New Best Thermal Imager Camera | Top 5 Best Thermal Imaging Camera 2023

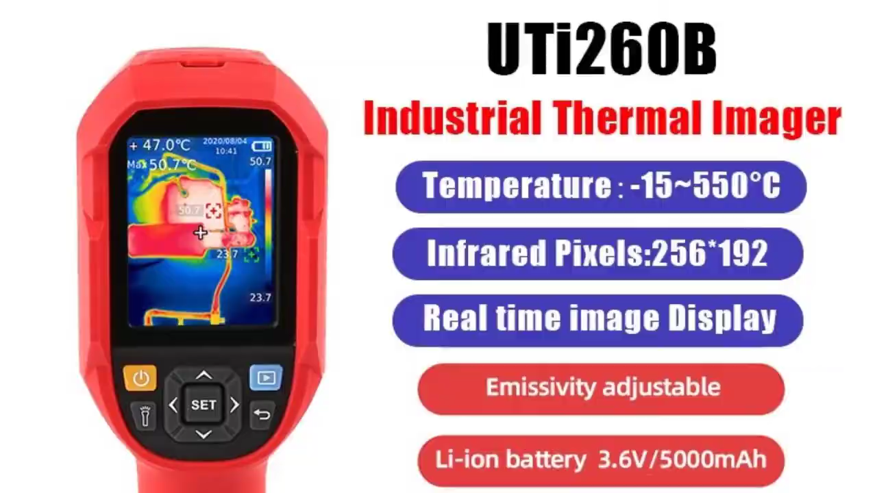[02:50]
On screen: max 50.7°C
Temperature Measurement Accuracy, plus or minus 2, plus or minus 2%, whichever is greater 3. Thermal Imaging Pixels, 256 x 192, 49152 4.
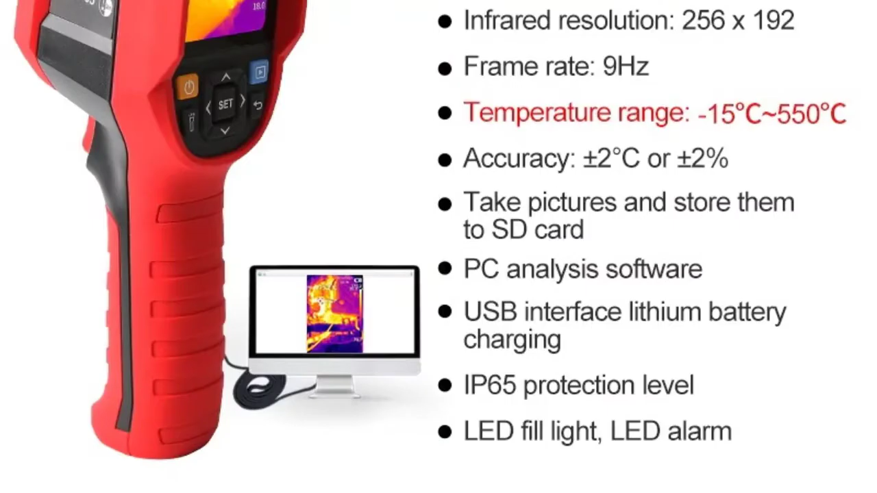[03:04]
Visible Light Lens, 640 x 480, only UTI 260 B 5.
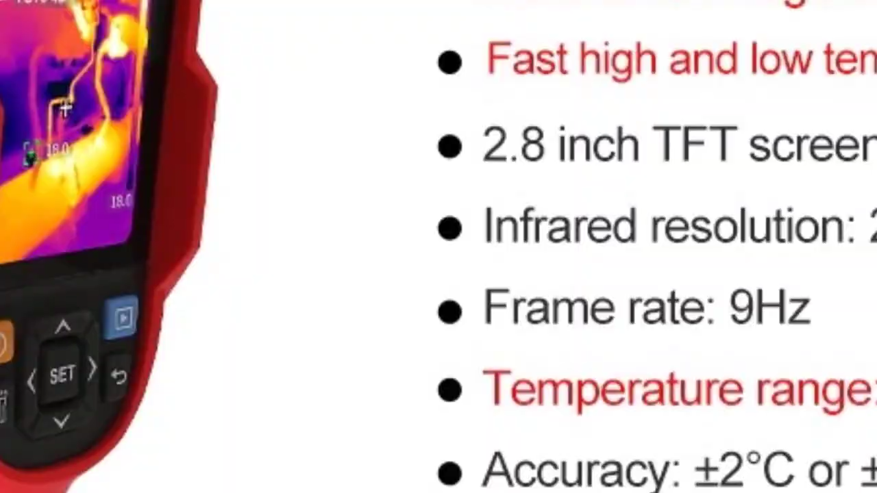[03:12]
Image Mode, Thermal Imaging, Thermal Fusion, Picture-in-Picture, Visible Light 6. 7 Color Palettes, White Hot, Black Hot, Iron Red, Lava, Rainbow, High Contrast Rainbow, Red Hot 7. In addition to the center point, 3 temperature measurement points can be customized, including center point temperature measurement,
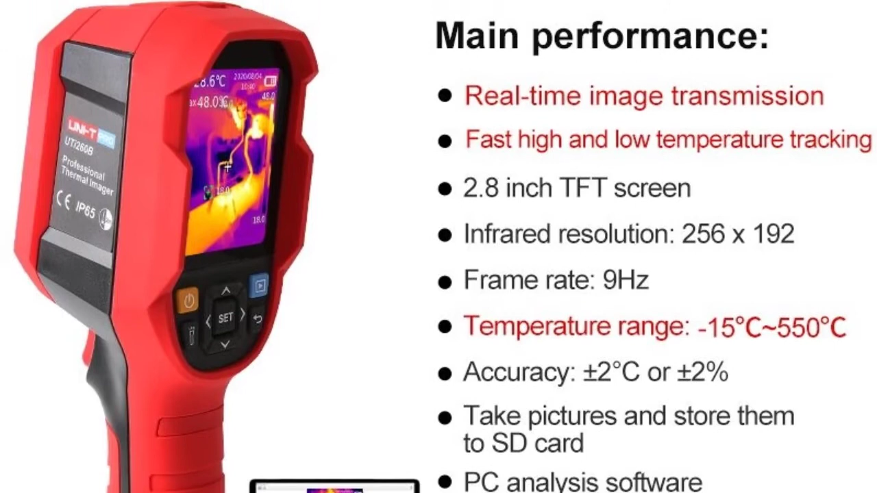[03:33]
high and low temperature tracking and key area temperature measurement, WA 8. PC Analysis Software, Real-Time Image Transmission 9. LED Fill Light, LED Alarm 10.
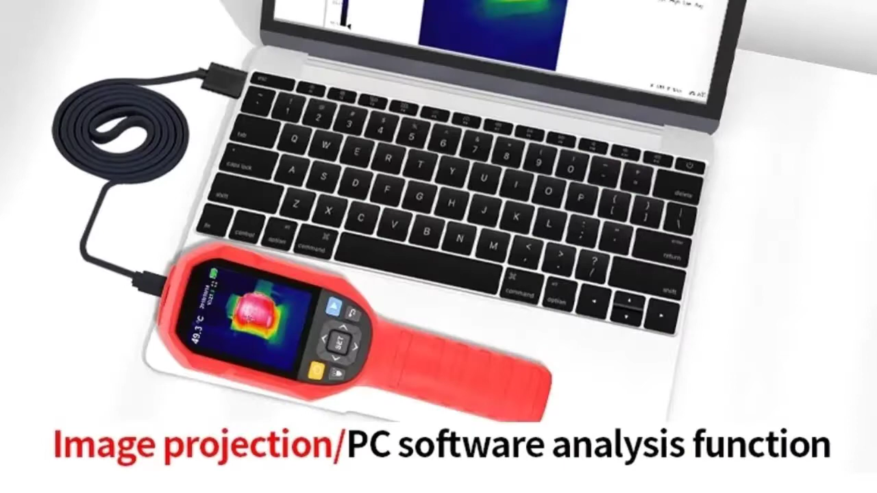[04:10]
260B Graphic Introduction Temperature Range, 15 degrees Celsius to 550 degrees Celsius, 5 degrees Fahrenheit to 1022 degrees Fahrenheit
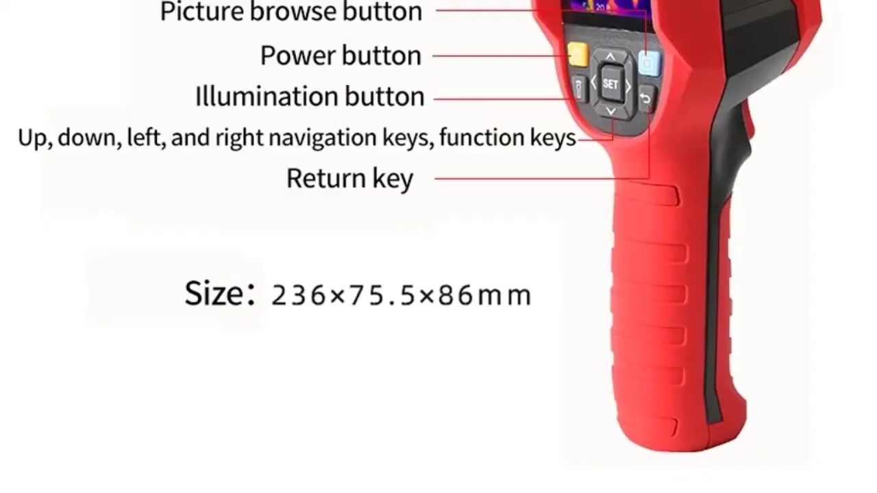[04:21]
Precision, plus or minus 2 degrees Celsius, plus or minus 2% whichever is greater Sensor, uncooled focal plane Mode High Gain, 15 degrees Celsius to 150 degrees Celsius, Low Gain,
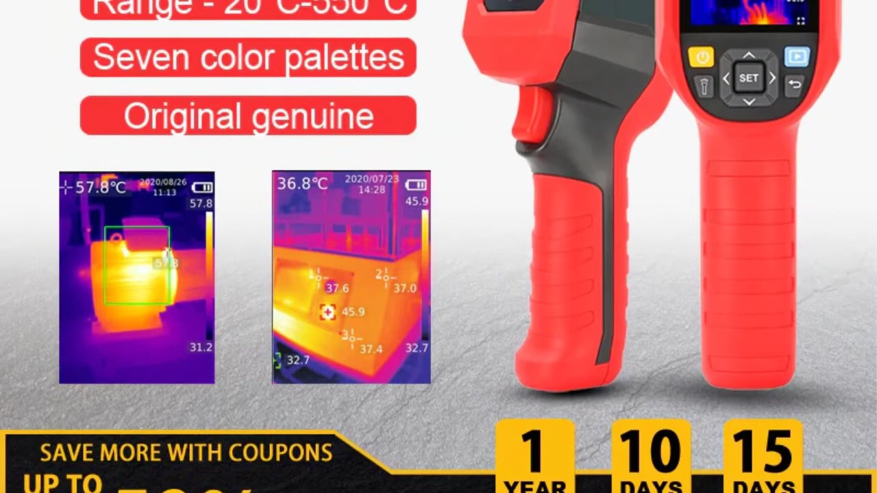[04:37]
150 degrees Celsius to 550 degrees Celsius Corresponding time of temperature measurement, is less than or equal to 500 milliseconds
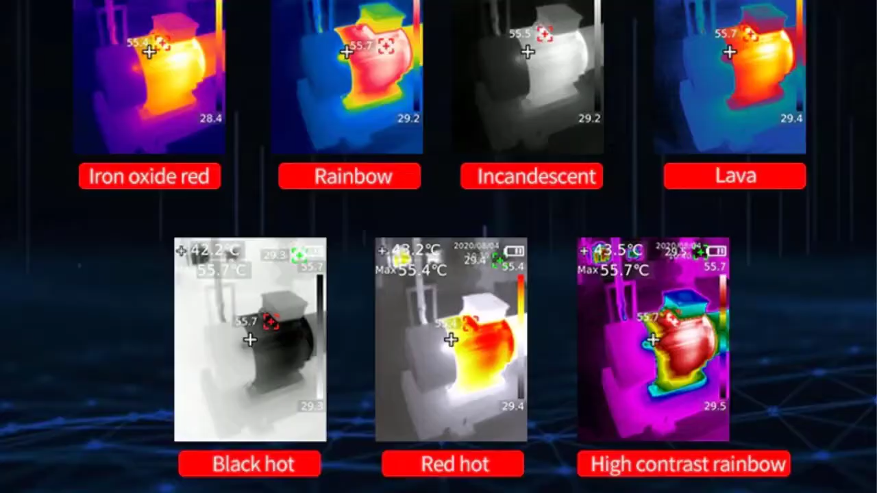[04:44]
Thermal Imaging Pixels,
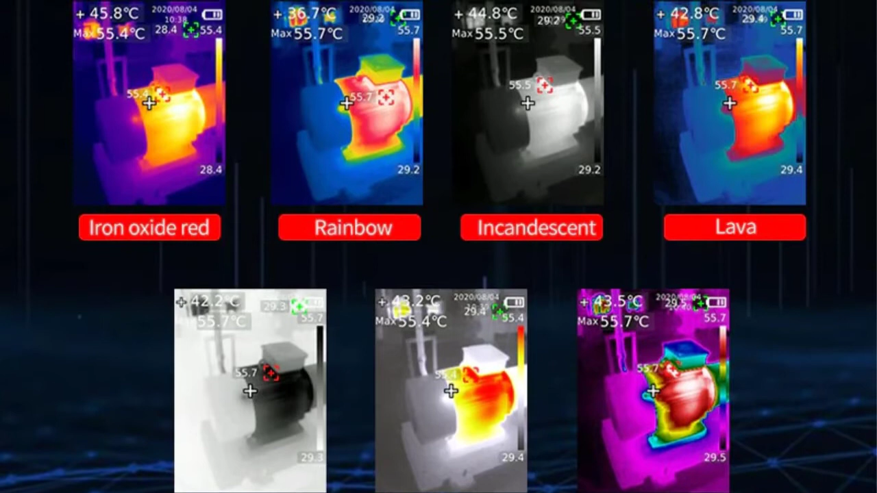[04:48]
256 x 192, 49152 Pixel Size,
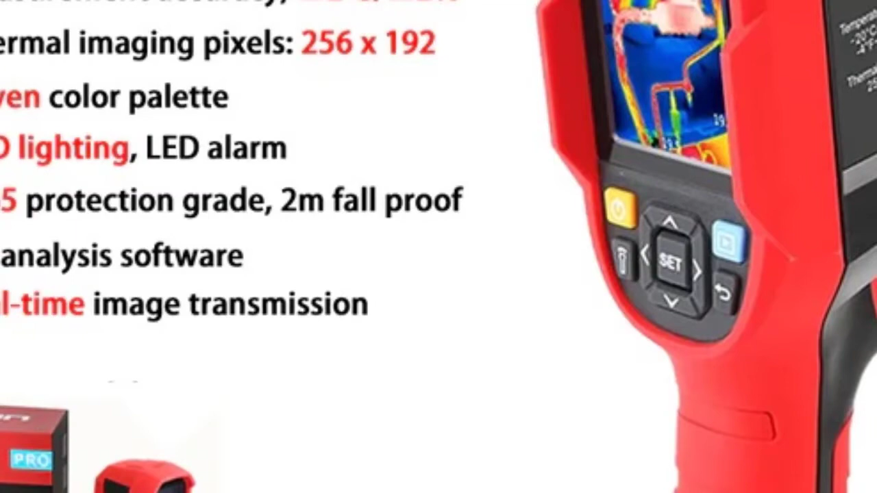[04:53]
12 Arm Swatches, White Hot, Black Hot, Iron Red, Lava, Rainbow, High Contrast Rainbow, Red Hot Infrared Spectrum Bandwidth, 8 to 14 Arm Image Format,
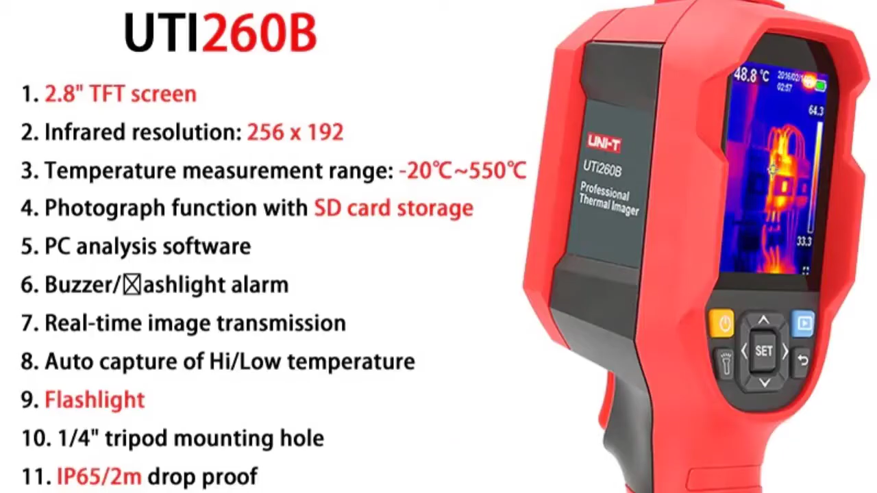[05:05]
On screen: spot 48.8°C
BMP PC Analysis Software, Yes Real-Time Image Transmission, PC Software Real-Time Projection Data Communication,
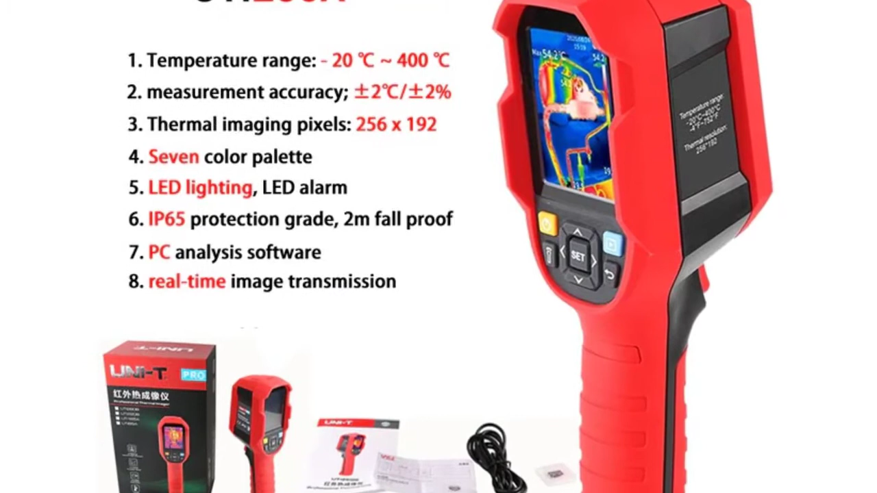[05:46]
not less than 6 hours Charging Time, no more than 5 hours Charging Voltage, Current, 5V,
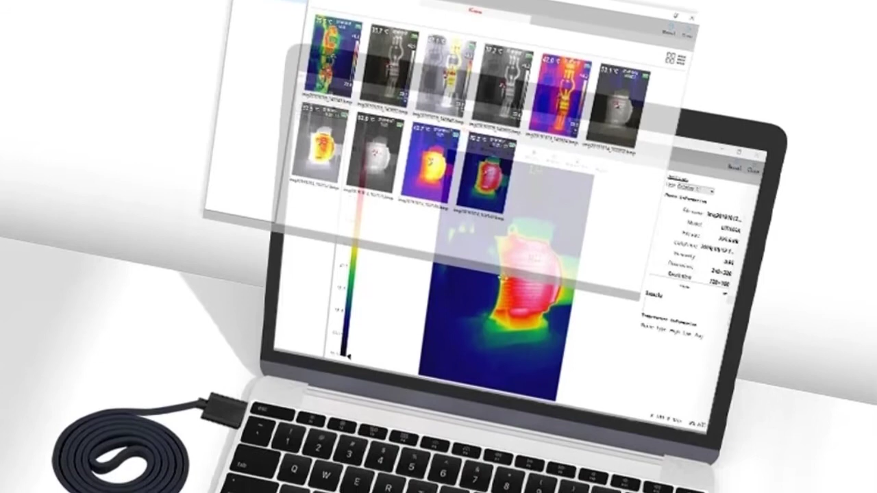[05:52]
2A Image Storage, Micro SD Card Product Size, 236 Asterisk 75.5 Asterisk 86 Millimeters Accessories,